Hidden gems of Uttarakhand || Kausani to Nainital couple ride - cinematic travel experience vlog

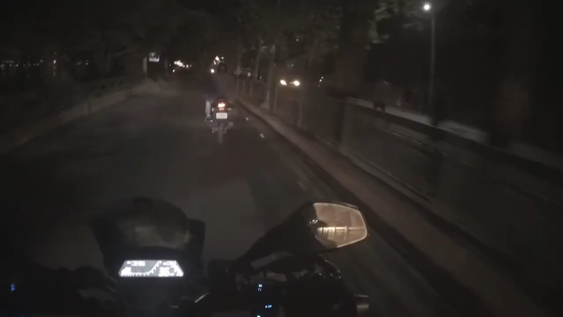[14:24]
देखो भाइयों और बहनों, हम पहुंच चुके हैं एग्जैक्टली 6:55 और हम नैनीताल में एंटर कर चुके हैं। ये है नैनीताल झील। एक्चुअली ये जो आगे बाइक चल रही है ना, ये जनाब हमें रूम दिखाने जा रहे हैं।